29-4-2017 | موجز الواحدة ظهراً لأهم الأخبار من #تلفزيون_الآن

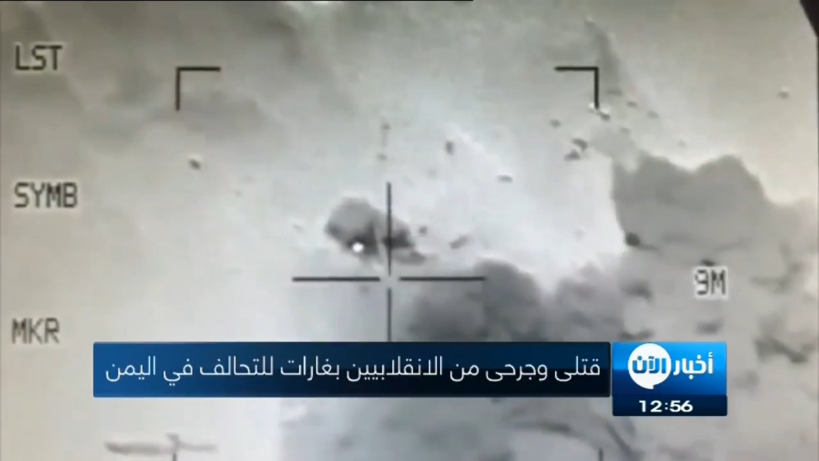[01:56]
التحالف شنت ست ضربات على جيوب الميليشيات في معسكر خالد بن الوليد وثلاث ضربات أخرى على تجمعاتهم في منطقة الهامل شرقي موسع